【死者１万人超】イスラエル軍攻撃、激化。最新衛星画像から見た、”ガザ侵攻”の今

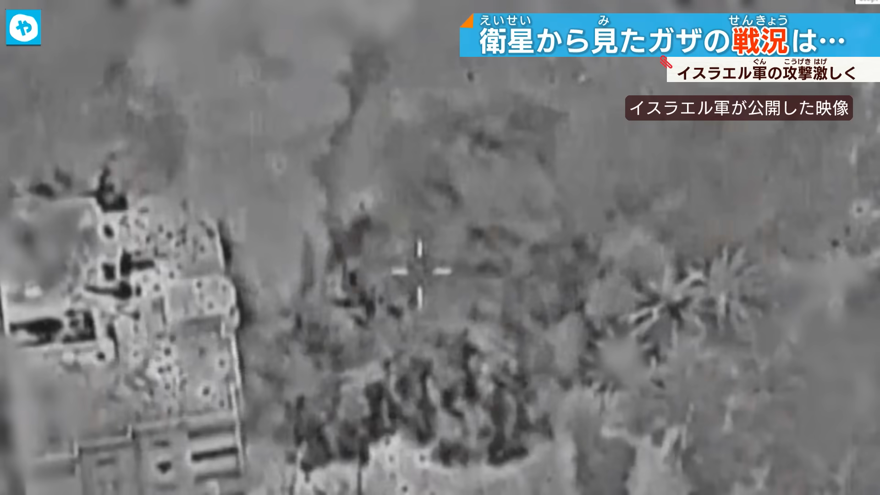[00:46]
イスラエル軍はハマスの司令官を狙った空爆だったとし、地下にあるハマスの施設を破壊したと説明しました。